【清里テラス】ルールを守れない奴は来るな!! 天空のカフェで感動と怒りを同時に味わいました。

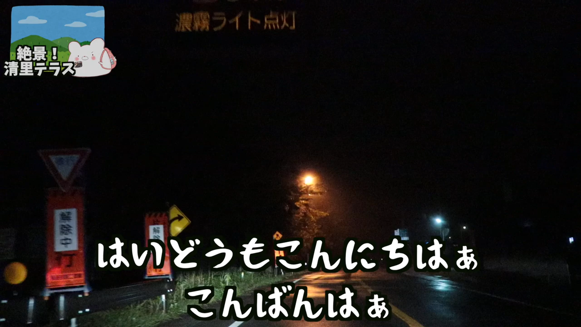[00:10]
はいどうもーこんにちはーこんばんはーおはようございまーすえー本日はですねー清里テラスという場所に向かっています現在山梨の山中湖近くですね深夜の2時前ですえー近くにー
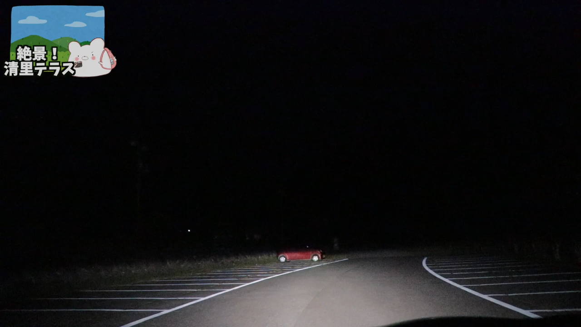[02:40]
ちょっといまいちわからないですけどーあ、これ待てよ大丈夫かーここでーちょっと場所見つけて休憩したいと思いまーす